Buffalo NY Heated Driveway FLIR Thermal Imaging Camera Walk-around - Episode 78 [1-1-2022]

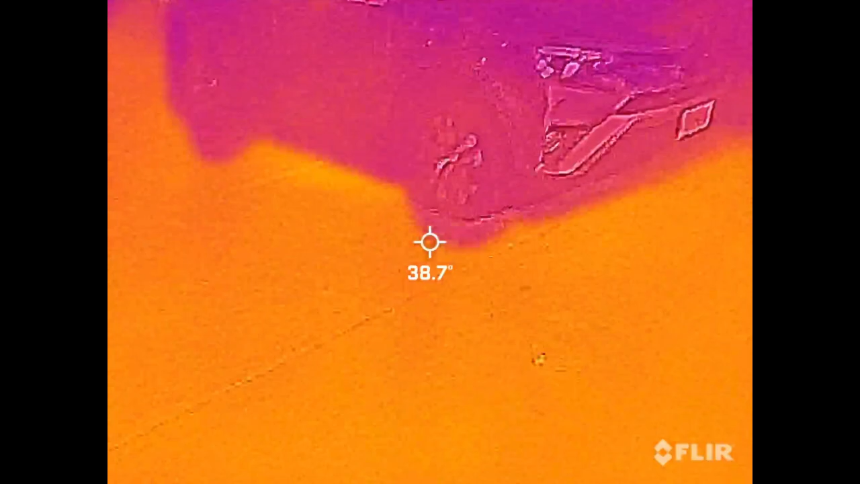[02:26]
what i'm recording on the flir but as you can see this is showing the driveways 39
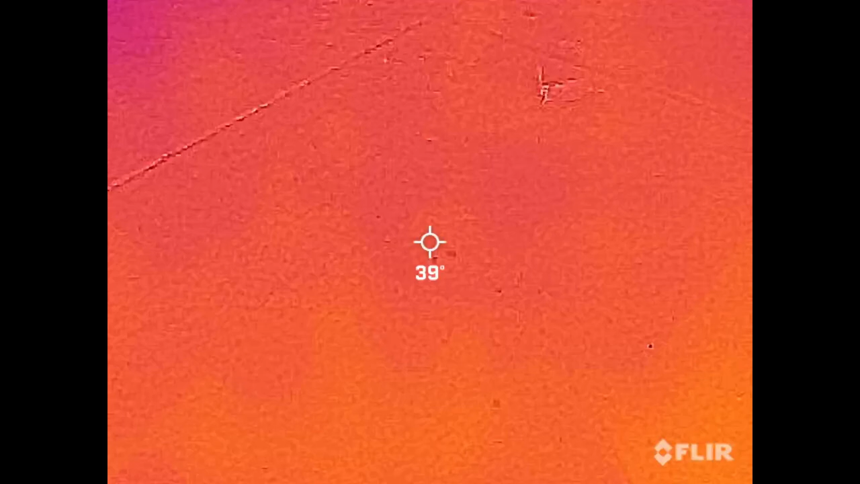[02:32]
degrees right now obviously it's going to get a little bit warmer once it
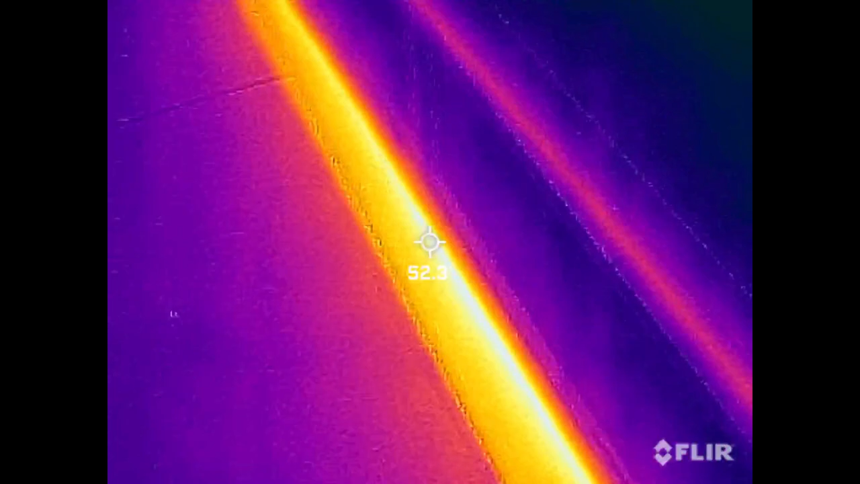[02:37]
gets closer to the garage because the garage floor is heated and that heat is on but
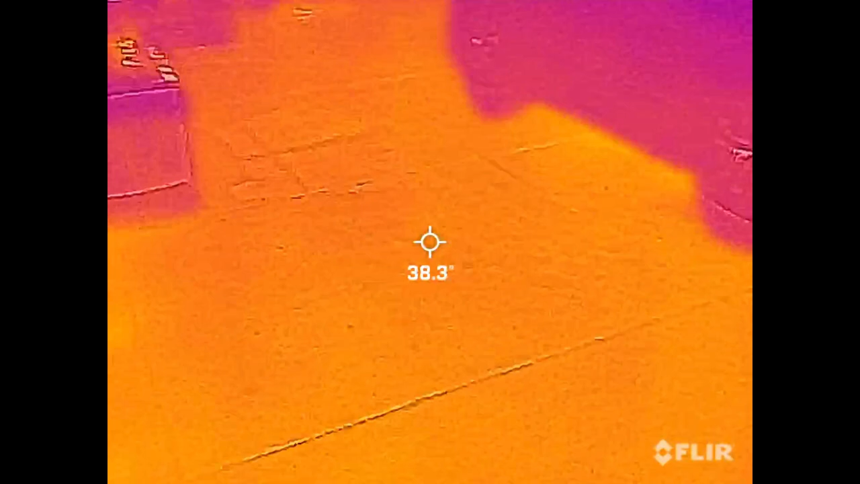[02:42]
i'll walk around out in the rain here for you guys and just show you that pretty
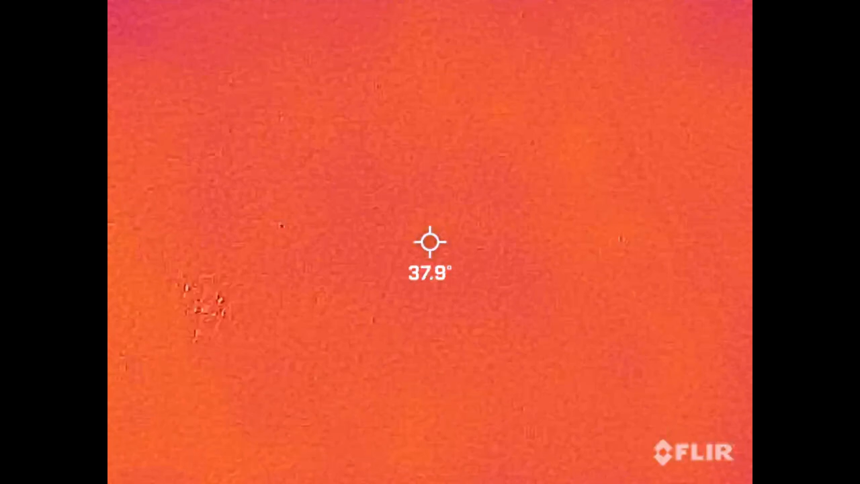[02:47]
consistently the temperature of the driveway right now with the system off is still 38
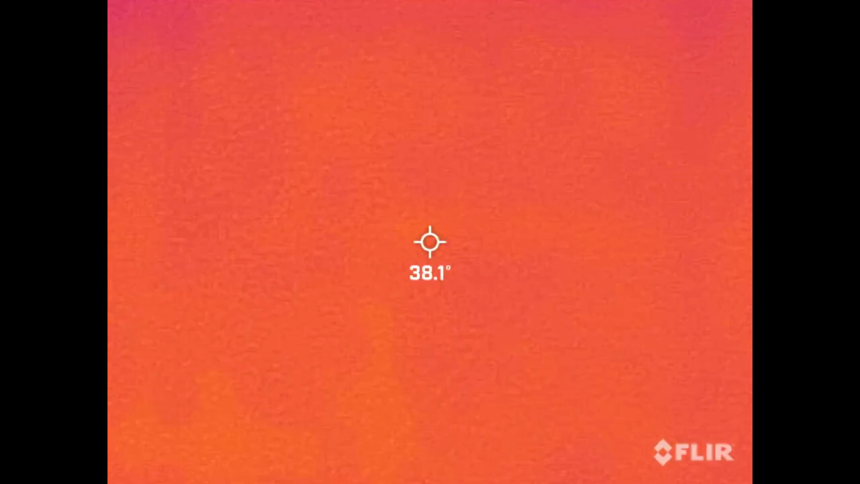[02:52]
and that's because the driveway has retained its heat from
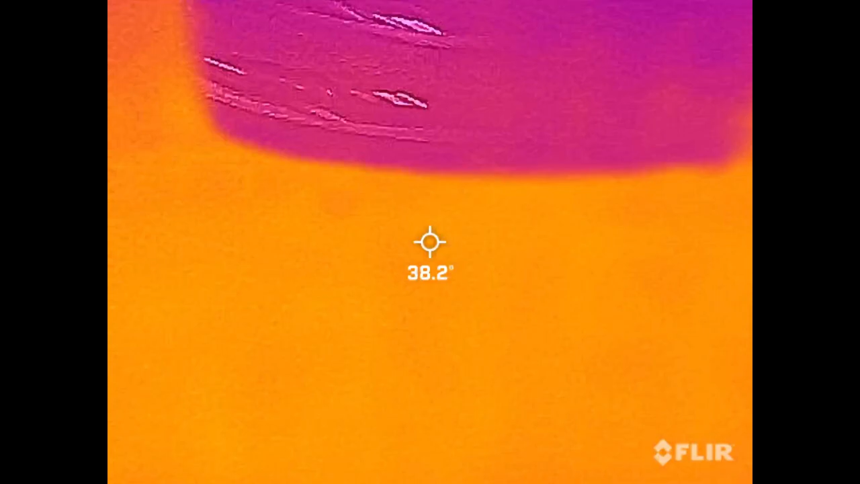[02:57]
the day there's the car um you know obviously the car is a little bit cooler than the slab but uh as
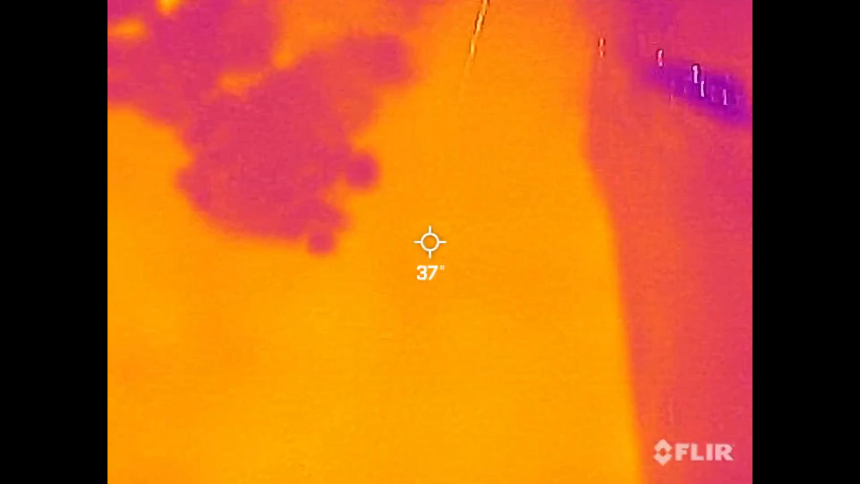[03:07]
you look down the driveway there you'll see it's i would say anywhere
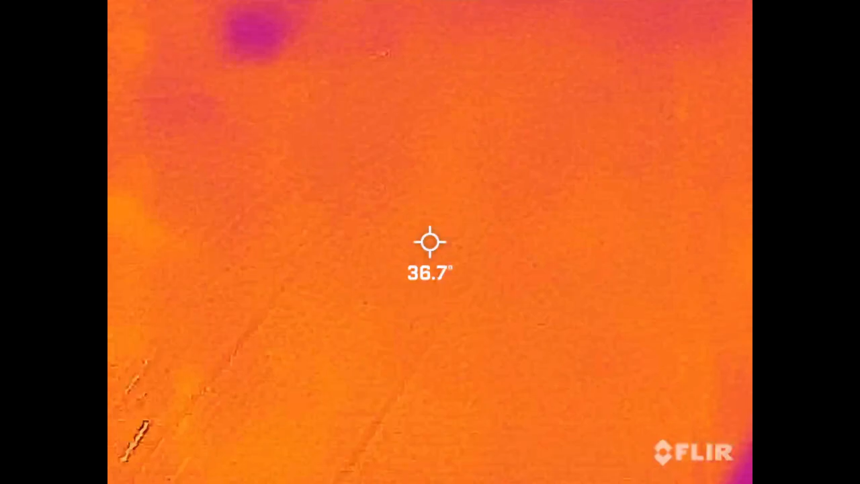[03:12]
between 35 and 40 degrees now when the system is on that's
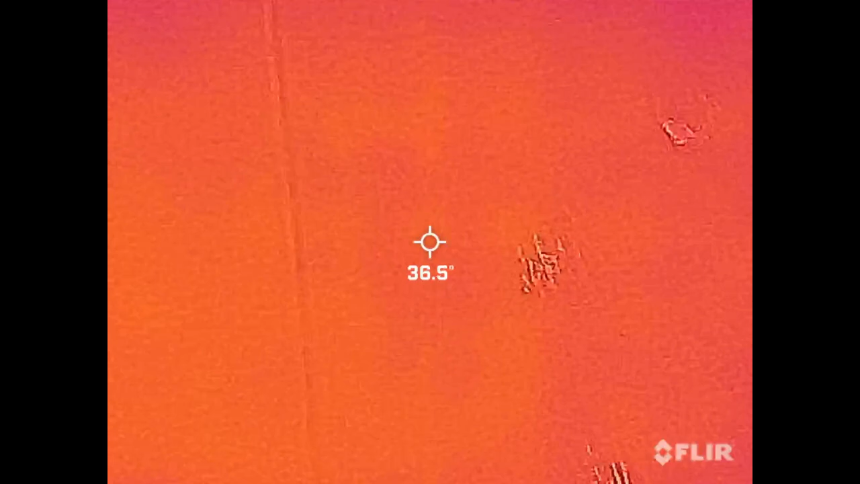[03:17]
pretty much what it runs at is it heats this slab up to between
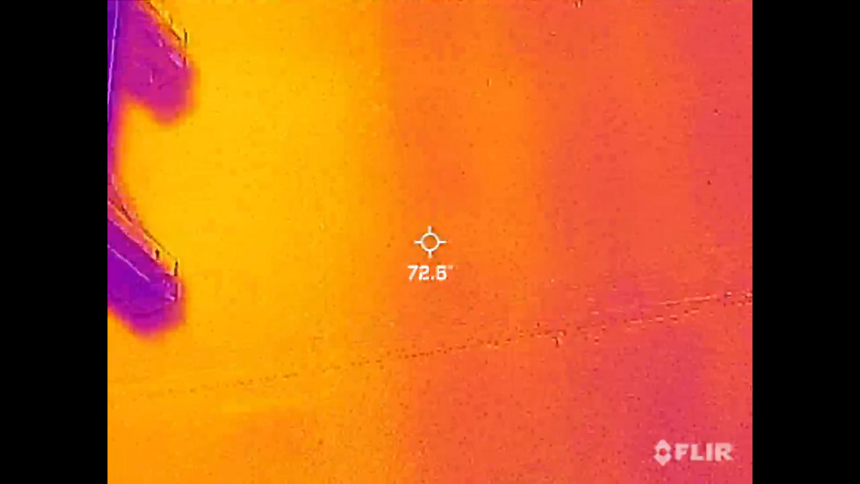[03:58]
and we will recalibrate it here and as you can see depending on where
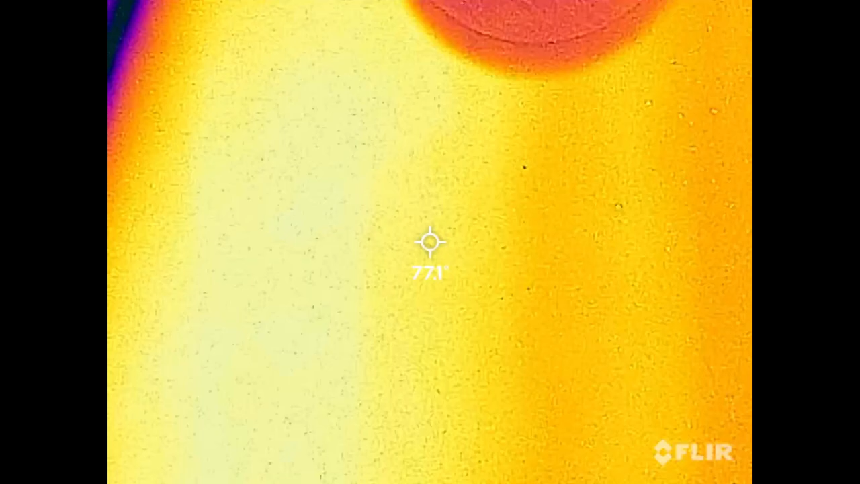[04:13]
you're looking on the slab we are reading anywhere between 78
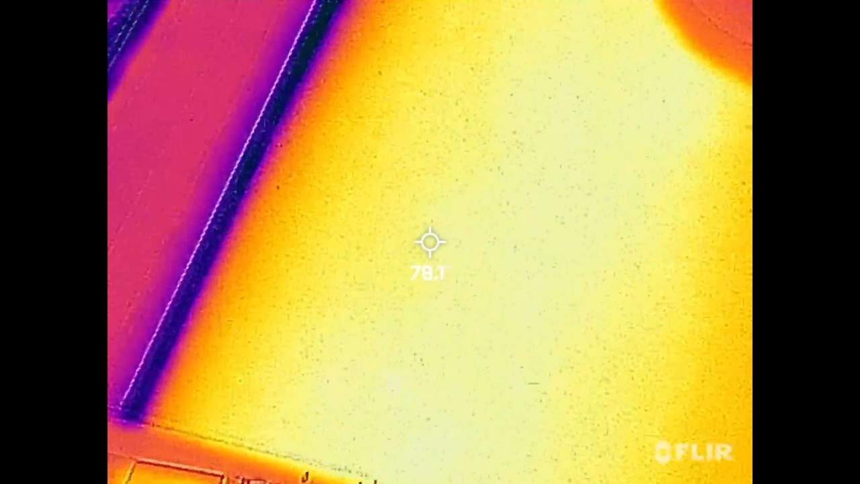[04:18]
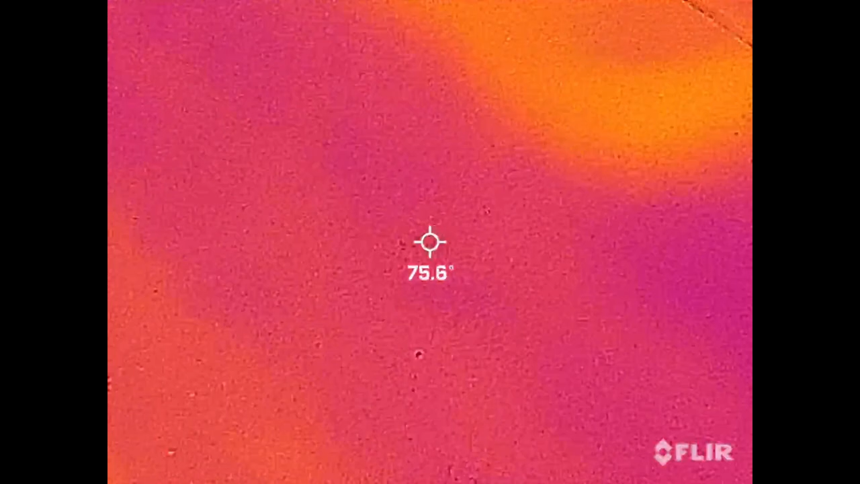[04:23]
and 75 and the reason there's that variation there is if you remember when i built the garage i i posted pictures and all of this in the mechanical room series i'll
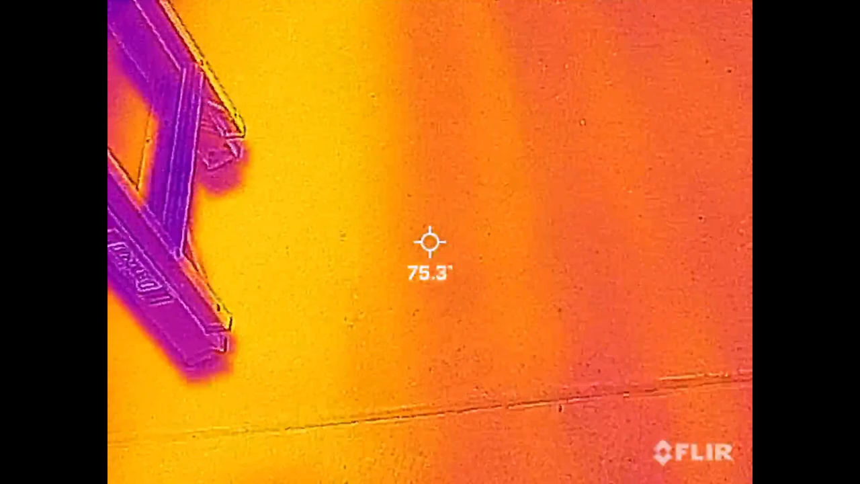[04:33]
link to that above but i'll also put a picture up right here um the spacing in the front of the garage is six inches on center just as it is
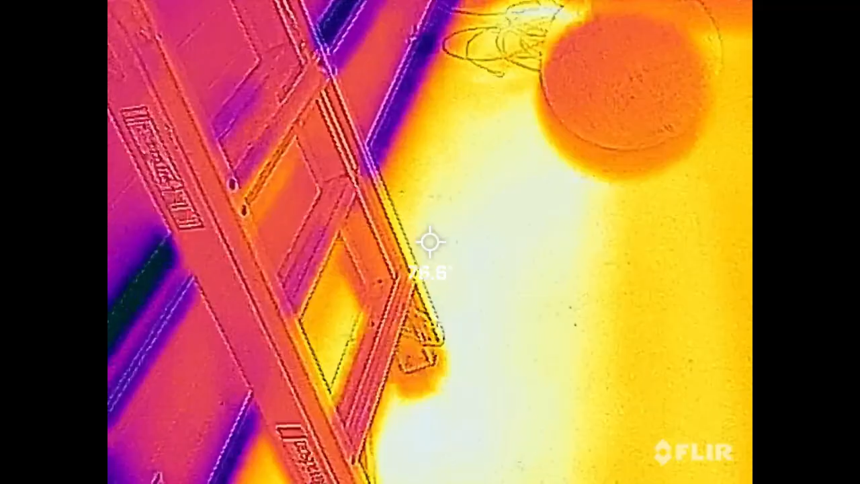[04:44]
in the whole driveway now the reason i did that was because of overhead door it's the overhead door there